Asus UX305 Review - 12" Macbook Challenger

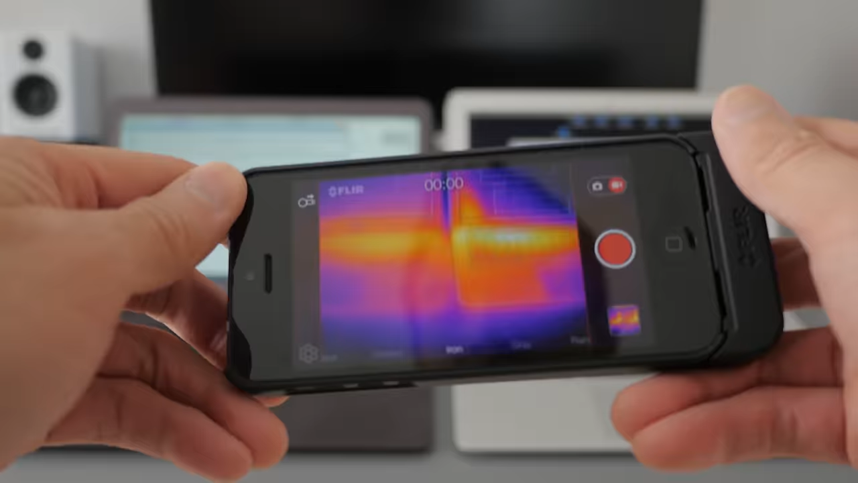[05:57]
Both of these were running benchmarks for about an hour, so they are as hot as they can get.
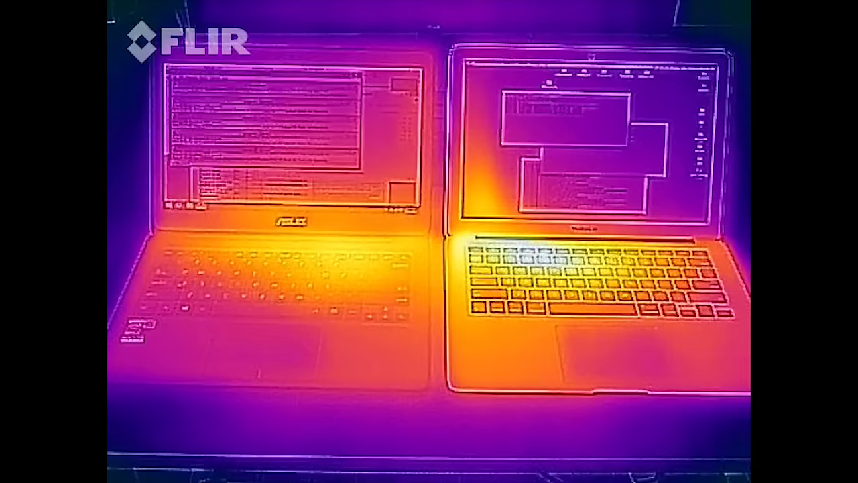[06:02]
And it's pretty obvious, the UX305 actually doesn't get that hot. Intel throttles this CPU down when it gets a little warm, so it's never going to get super hot.